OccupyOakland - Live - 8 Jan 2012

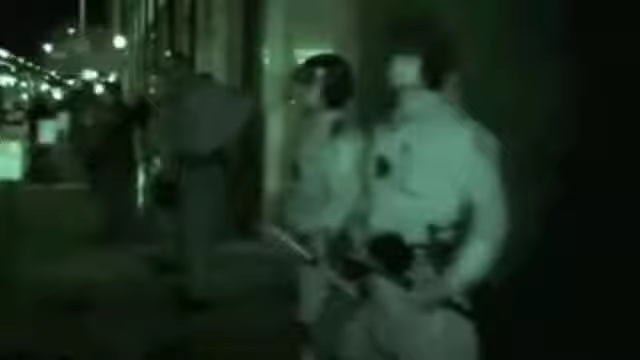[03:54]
Folks are walking down the street, back towards Broadway.
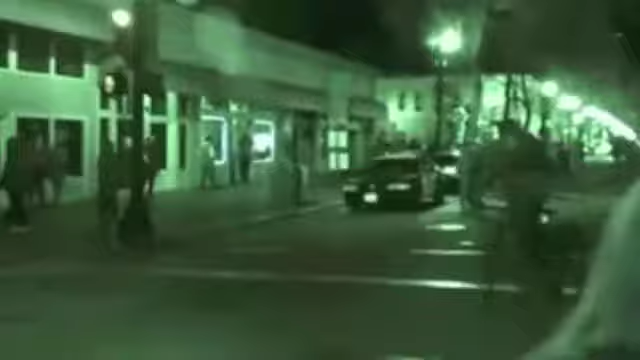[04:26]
So, we're now walking back down Broadway, away from...